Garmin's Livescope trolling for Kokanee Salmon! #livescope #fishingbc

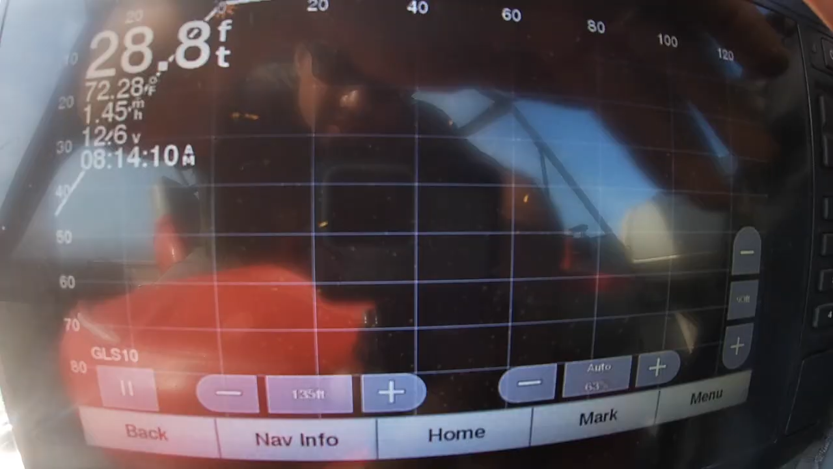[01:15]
On screen: depth 28.8 ft
Okay hard to see the screen there because of the glare but there's a fish that orange dot.
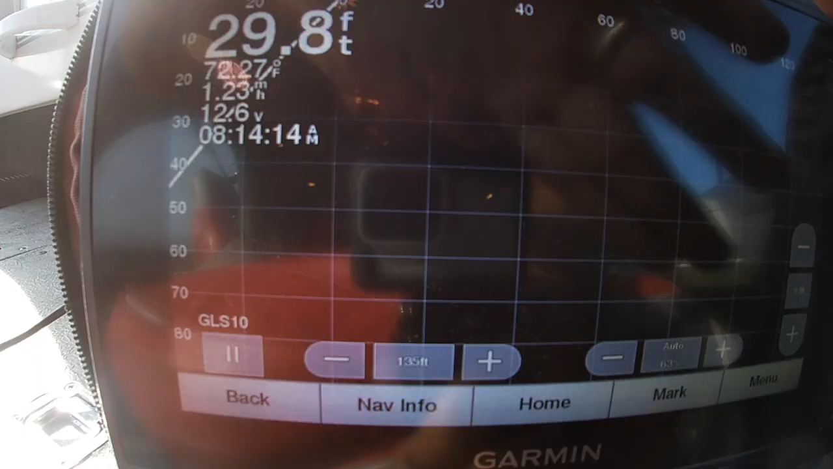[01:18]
On screen: depth 29.8 ft
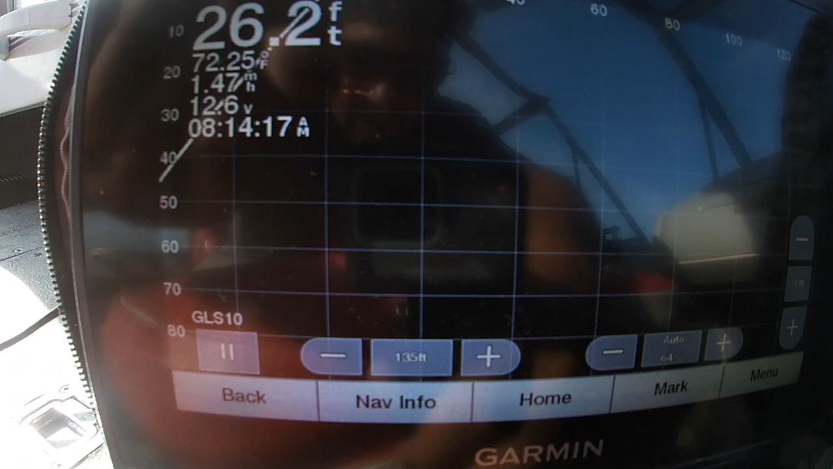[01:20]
On screen: depth 26.2 ft, water 72.25°F
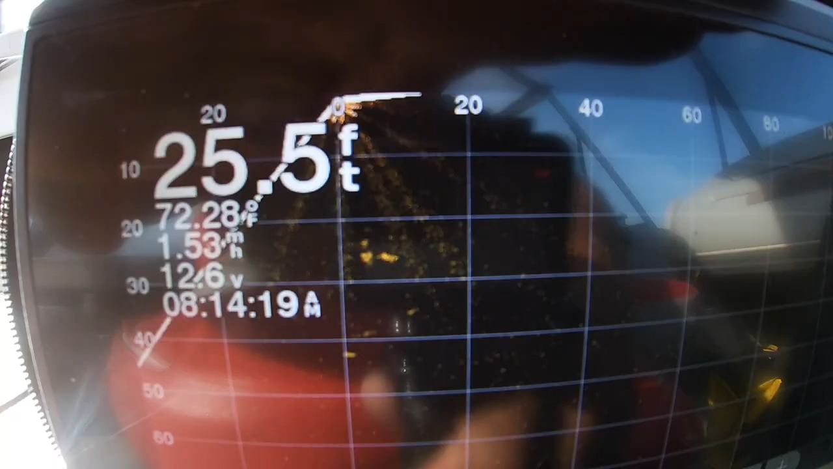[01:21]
On screen: depth 25.5 ft, water 72.28°F
This here is the gang troll
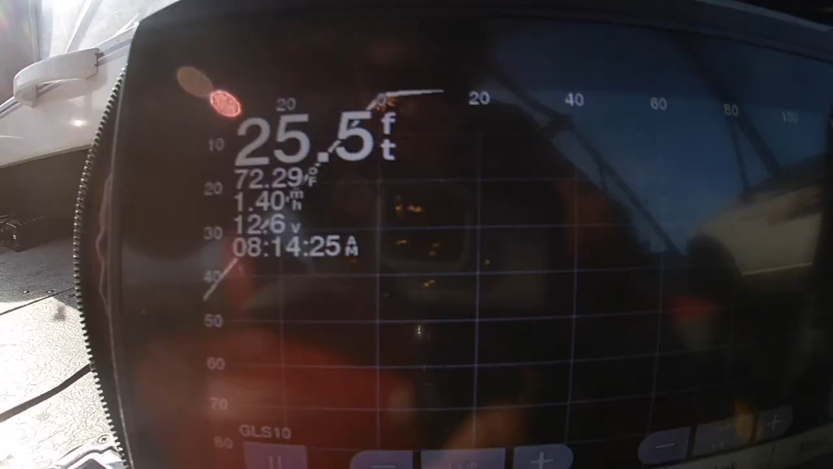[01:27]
On screen: depth 25.5 ft, water 72.29°F
to the downrigger ball and so that's what you're seeing is there's the downrigger
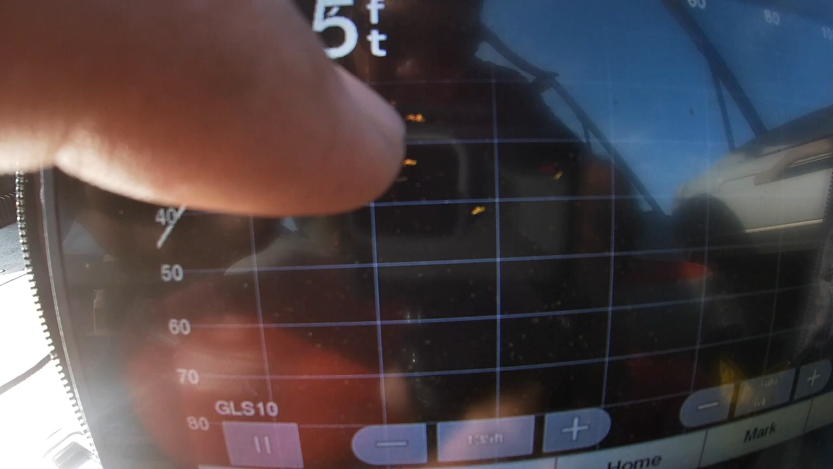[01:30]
ball and there's multiple fish there going after. We're actually going through a school right now.
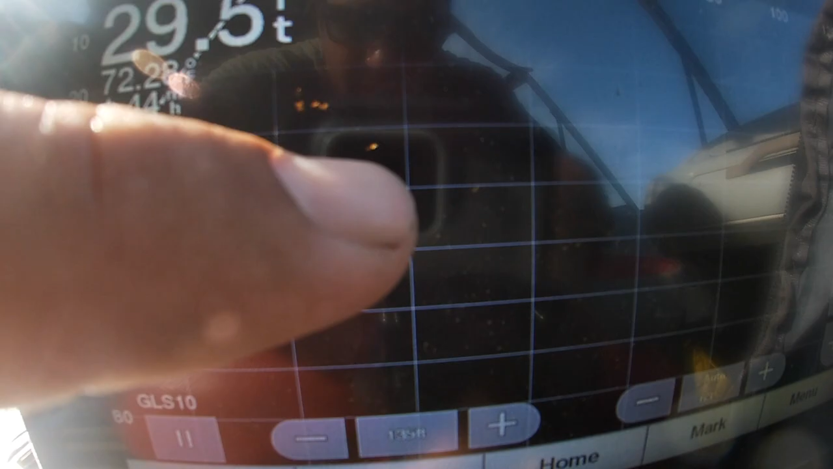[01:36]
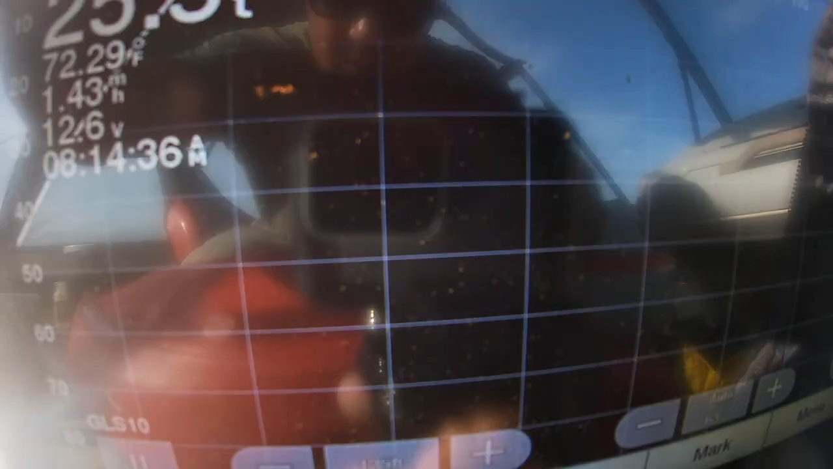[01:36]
On screen: water 72.29°F
There's a bigger one so they're at about 35 feet. Jerry you're at 25 feet.
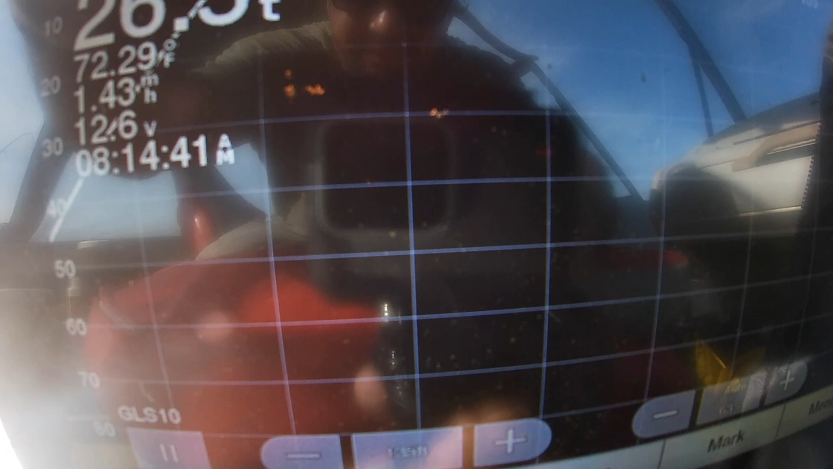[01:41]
You probably want to go down another almost 20 feet because your lure is going to come up.
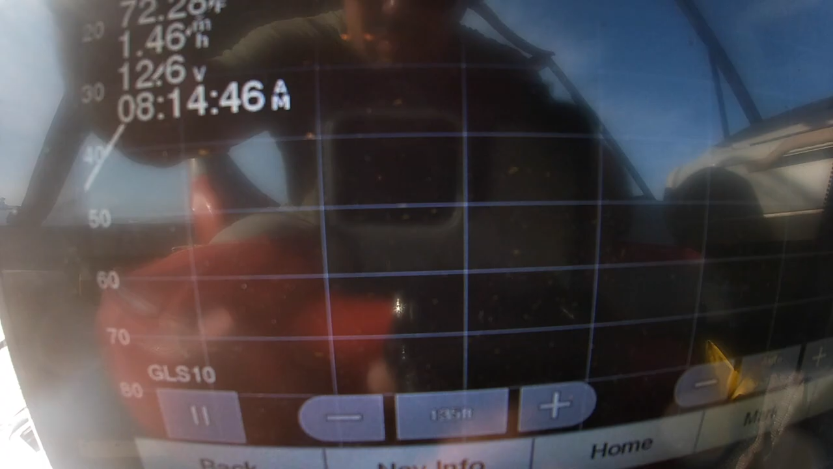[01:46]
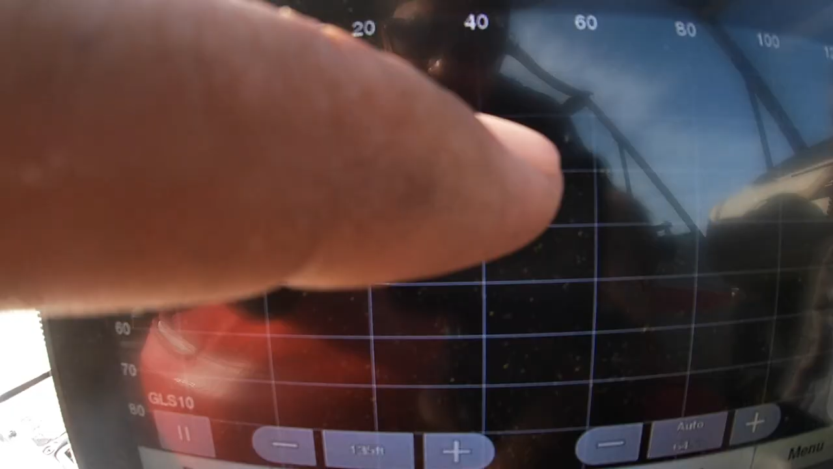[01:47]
About 45 feet you got fish. He's following man he's attacking.